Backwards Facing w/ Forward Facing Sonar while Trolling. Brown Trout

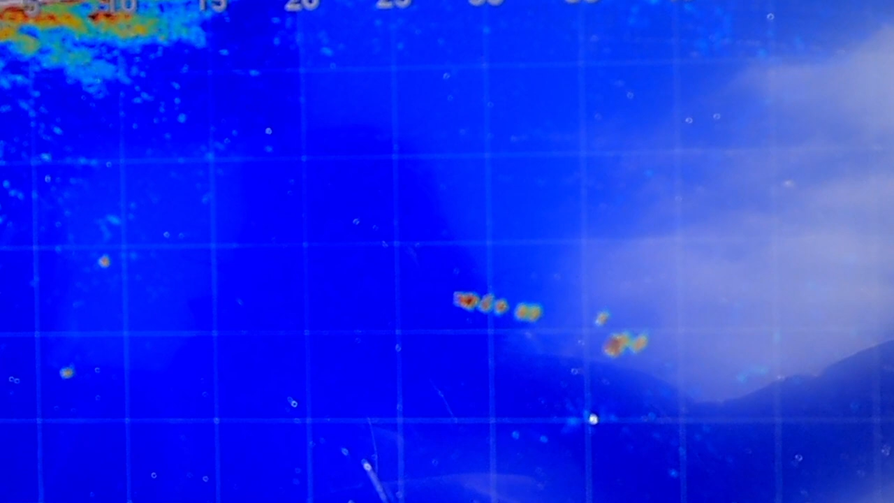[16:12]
Oh, look at him coming in hot! Come on! Got the spinners. He's on the spinners. Which one's the spinners? Right. Eat it. Eat it. No. I said eat it. Oh my god, he's all over it. Eat it. Eat it.
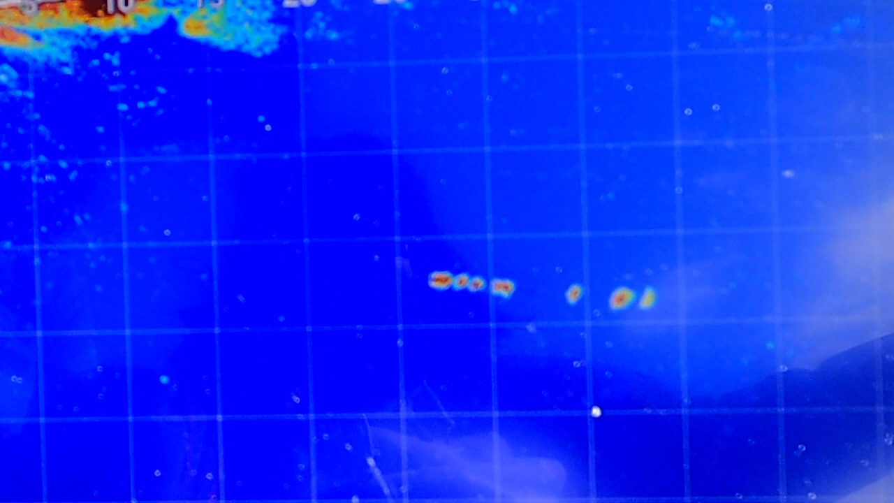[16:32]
Eat it. No. Looks decent, doesn't he? Yeah, you look big. What is that, a tree?
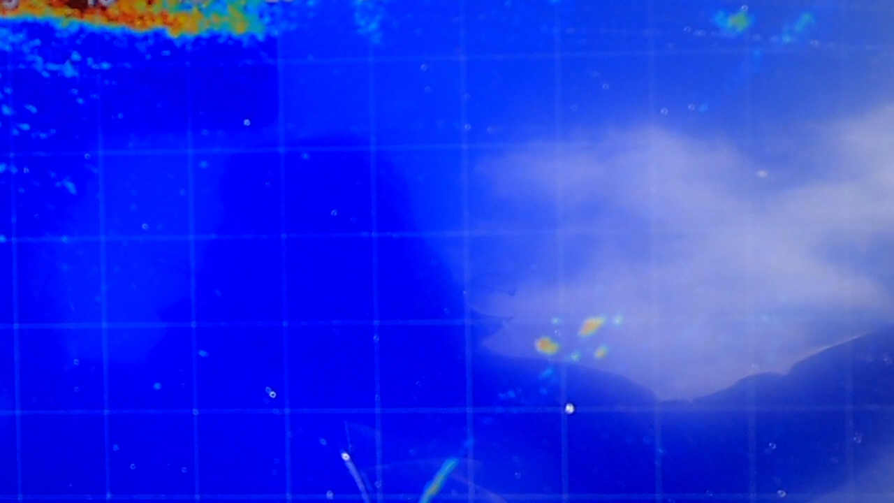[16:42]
Oh.
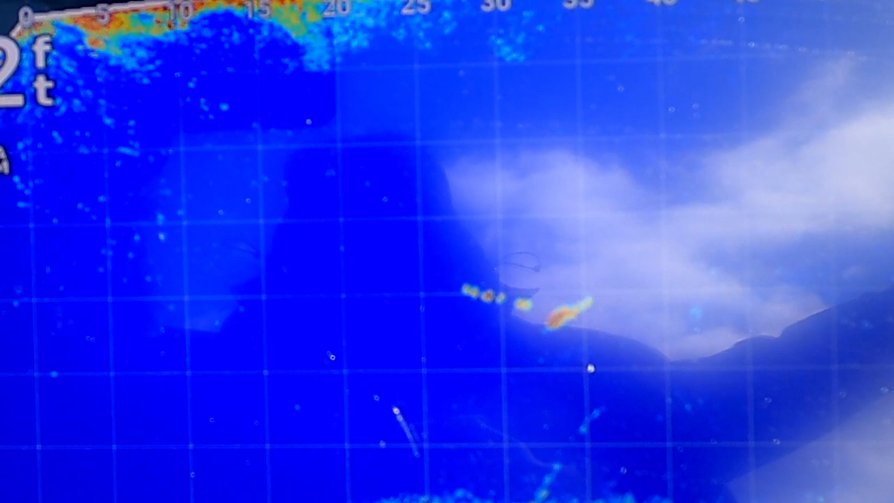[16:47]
He's going to the spinners? It's like a tree on bottom or fishing line. Like he's inside the spinners. He's in the spinners now. Oh my, look at him. Yeah, he's inside the spinners.
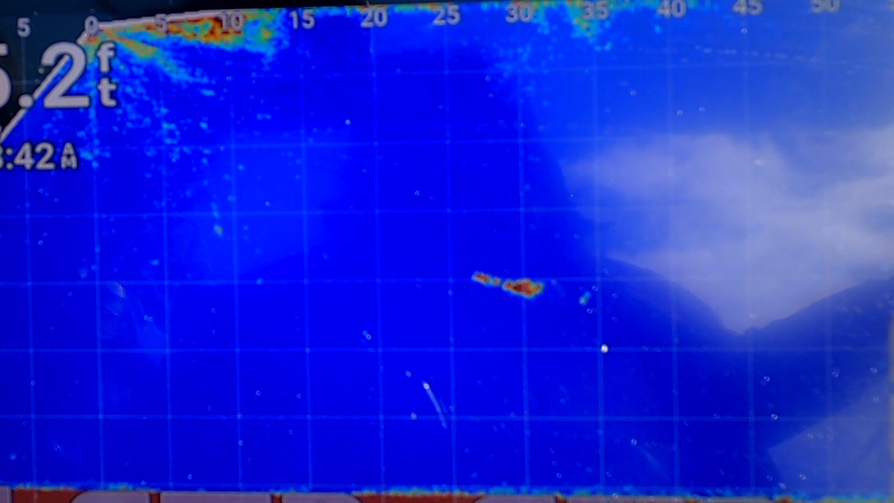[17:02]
That big red blob is him. All right. Oh, geez, you see that move? Up, up, up. Oh, what? Oh, geez, that's got to be a rock on bottom. Or a submarine. Or it could be a boat. Oh, he just came in hot. Oh, he keeps going past the bait into the spinners.
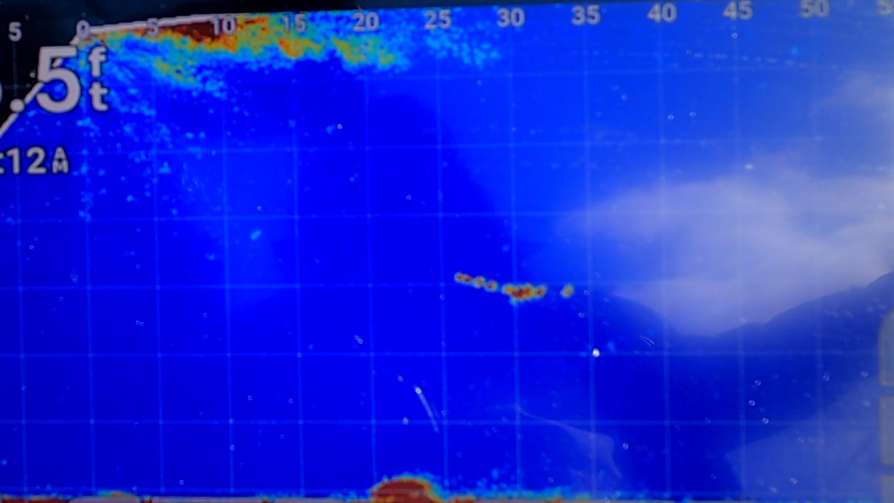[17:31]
Eat it. That's a big fish on the bottom. I think it's a rock. You do? Yeah. Man, he's all over the... Oh. Eat it. Is he in front of the bait? Yeah, he keeps going like...
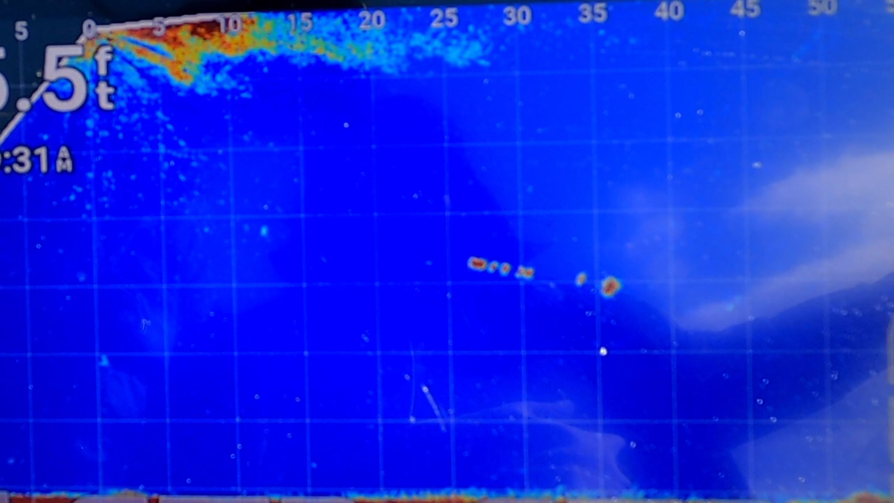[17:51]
Around oh, it? Oh, no. Come on, dude. Come on. This could be his most
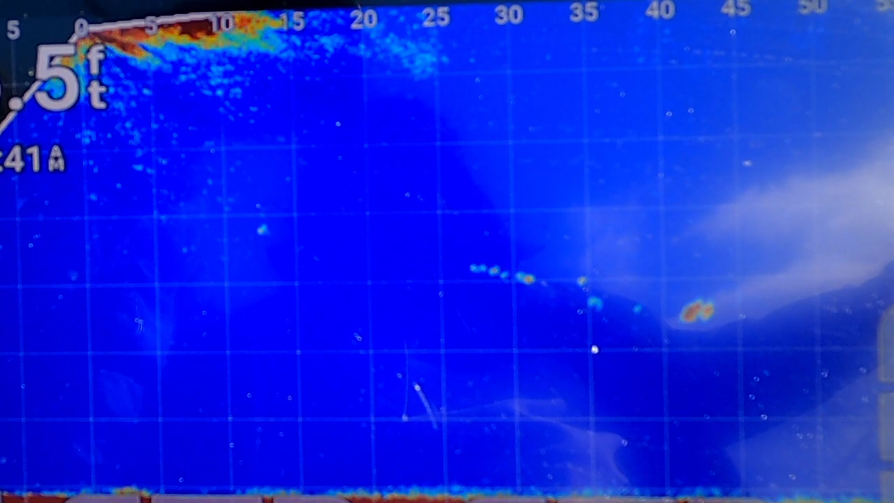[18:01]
dodge. Oh, he's at the Dodger? Yeah, he's looking at he's looking at the Dodger hard.
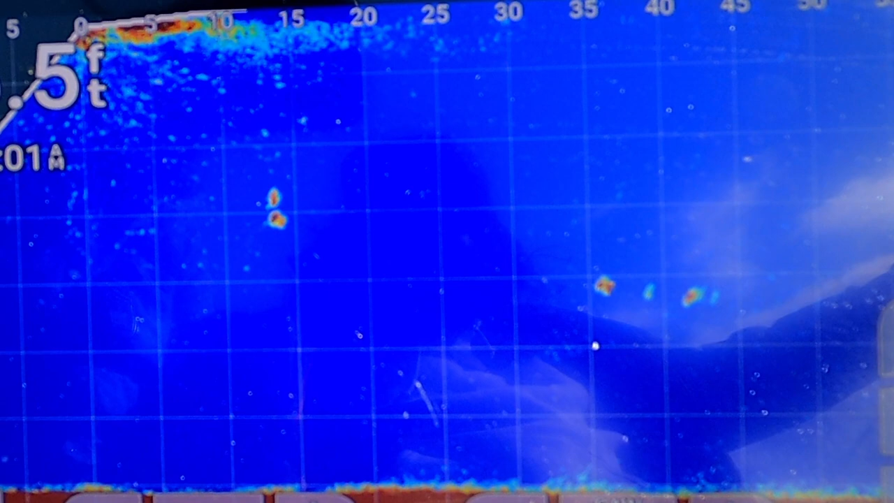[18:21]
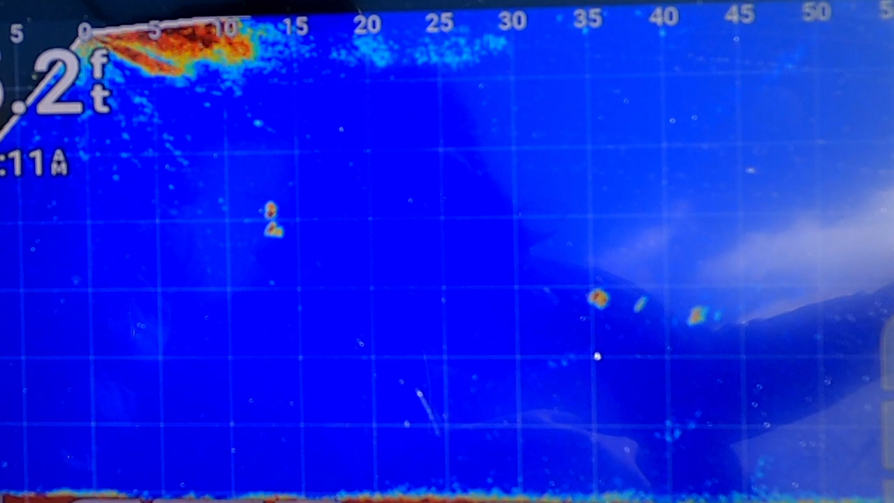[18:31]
He's hanging back now. Spinners are up there.
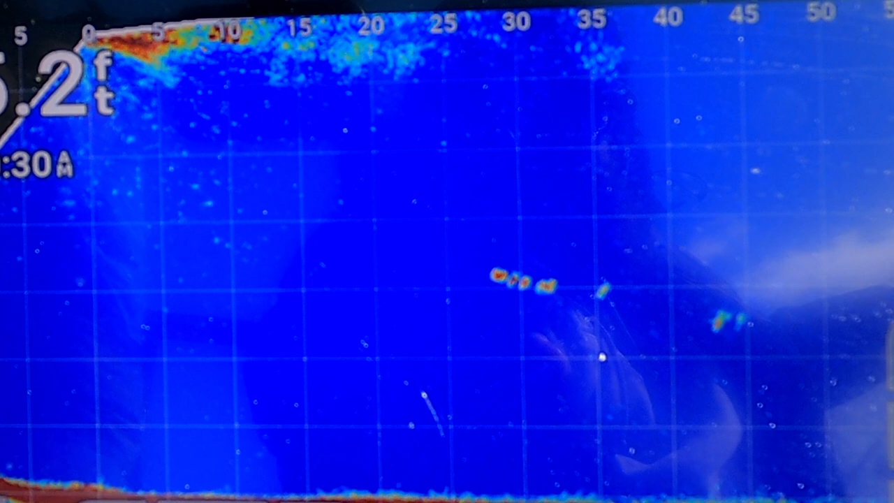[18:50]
There you go. Oh, is he coming to the spinners? Yeah. Yeah, he's coming to the spinners. Oh, come on. Eat it. Eat it. Eat it. He's on it.
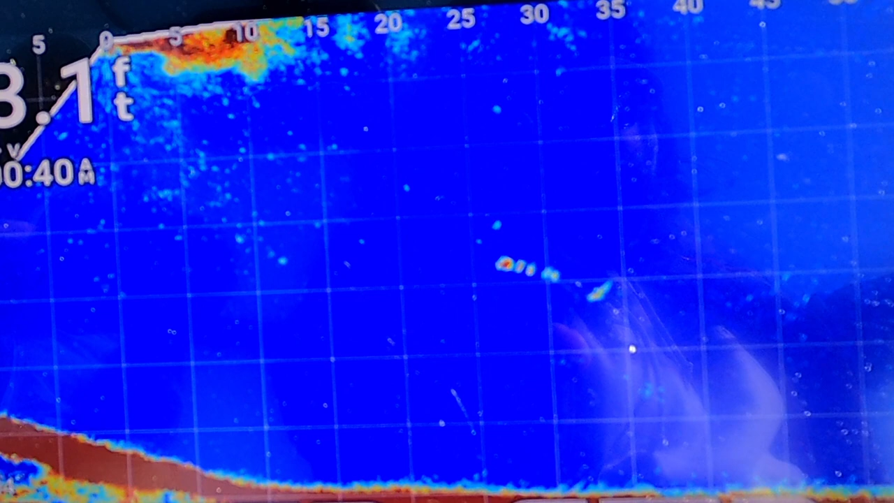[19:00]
Oh, he's all over the bait. No. He went past the bait. He's in the spinners.
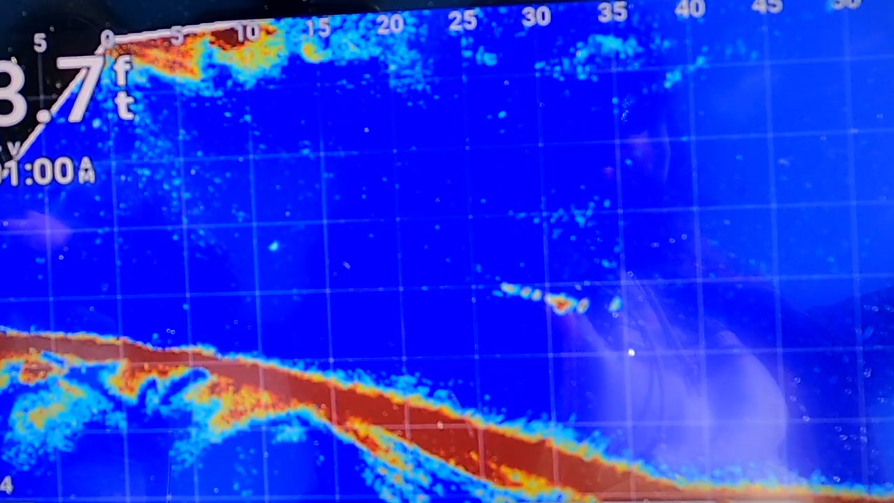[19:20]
He did something funny. Oh, he went to bottom. I think the bait's hit the bottom. Yeah, the spinners hit the bottom.
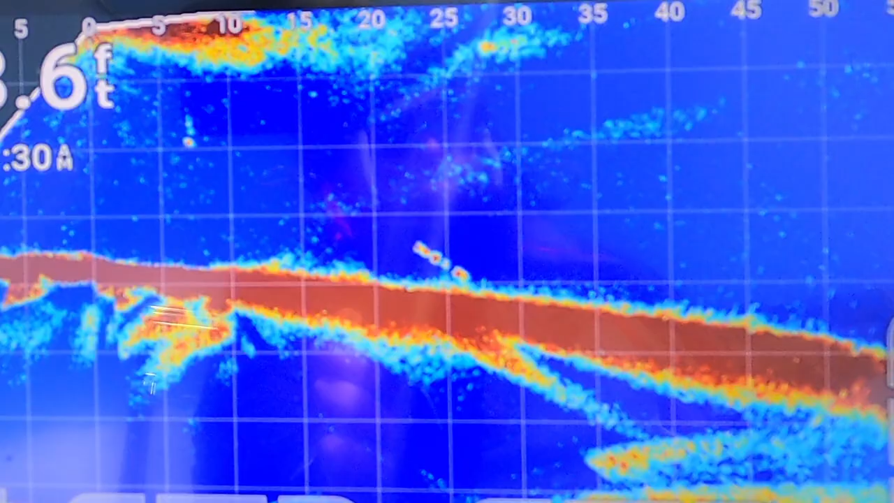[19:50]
Oh, shoot. I can't tell where he is now. You gotta go up with the spinner still. Okay. There you go. Now you're clear of bottom now. Yeah.
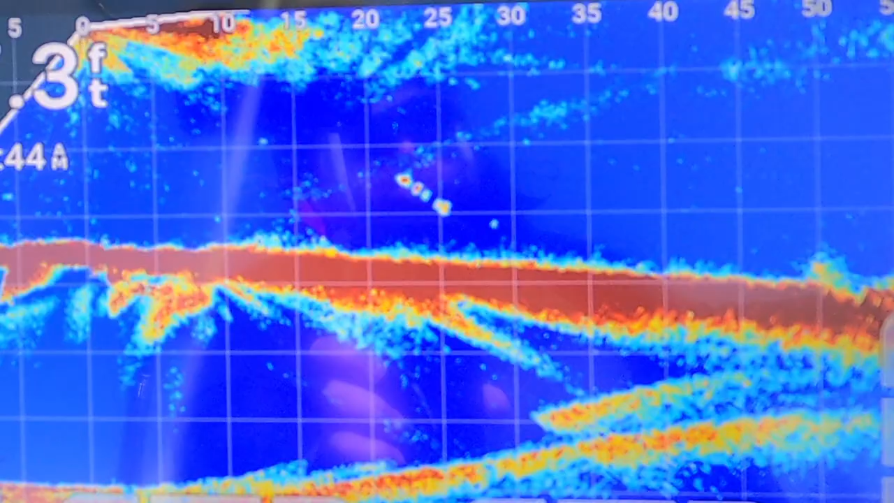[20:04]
think he just went away. What did we do, a turn? Oh. No, there he is still. He's coming up to your spinner. To yours, CJ.